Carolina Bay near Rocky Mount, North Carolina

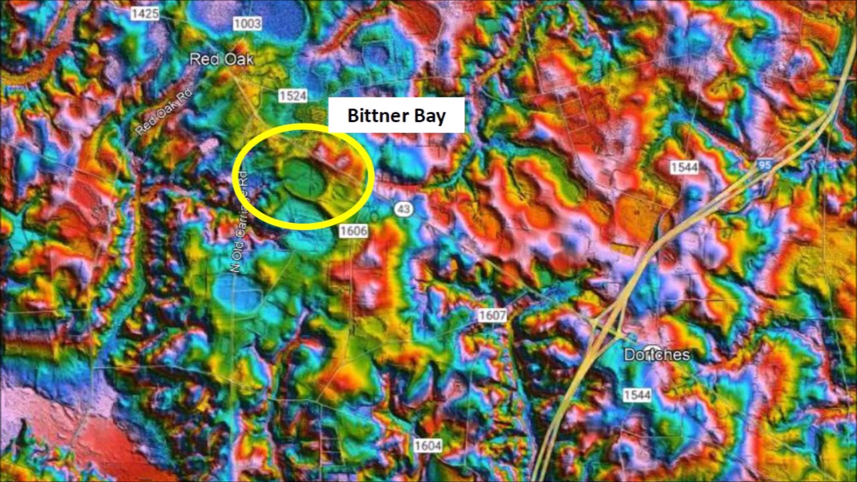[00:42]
This bay is at an elevation of 62 meters above sea level, not far from Interstate Highway I-95. A detailed LiDAR image of Bittner Bay shows its clearly defined raised rims and a slight overlap with the bay on its southern end, which indicates that Bittner Bay was in place later in time. The elliptical geomorphology of Bittner Bay can be verified by overlaying it with an ellipse. Ellipses are conic sections, and this means that the Carolina Bays originated as inclined conical cavities or penetration funnels. The Glacier Ice Impact Hypothesis proposes that secondary impacts of glacier ice ejected by an
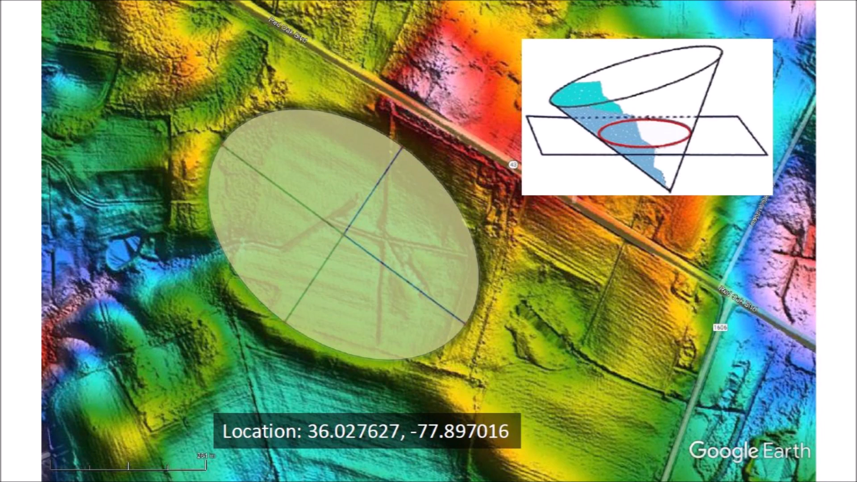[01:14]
extraterrestrial impact on the Laurentide Ice Sheet created the bays. A satellite image of the same area shows just some plowed
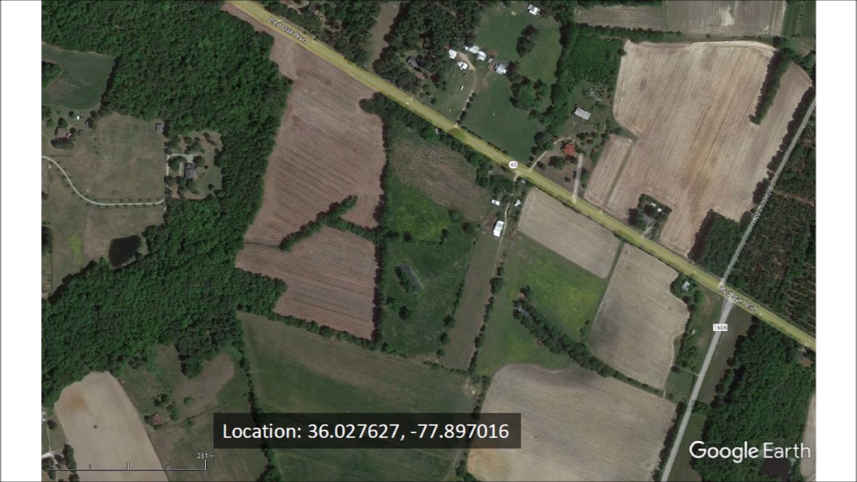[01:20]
fields and lines of trees along the drainage trenches of the bay. LiDAR images are necessary for the study of the Carolina Bays.
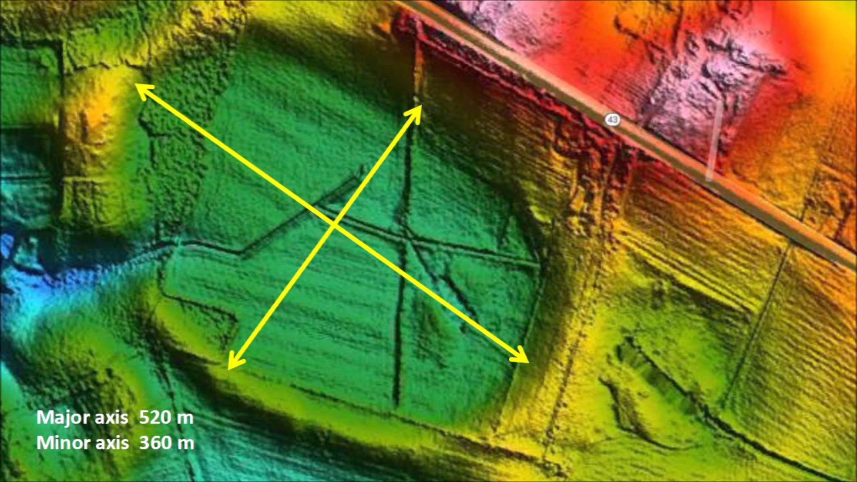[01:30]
Bittner Bay has a major axis of 520 meters and a minor axis of 360 meters. From its width to length ratio, we can estimate that the bay was made by an oblique impact at about 44 degrees. This bay has an indentation at its steepest point that corresponds to the location where the glacier ice boulder that made the bay came to rest.